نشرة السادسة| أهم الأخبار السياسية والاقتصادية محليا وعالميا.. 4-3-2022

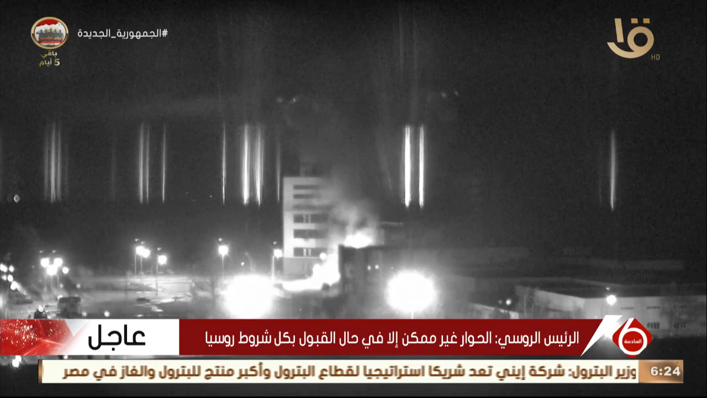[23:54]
السلطات الأوكرانية أعلنت صباح اليوم أن القوات الروسية سيطرت على محطة زابوريجيا للطاقة النووية جنوب شرقي البلاد، فيما لم يرصد أي تسرب إشعاعي بعد إخماد الحريق.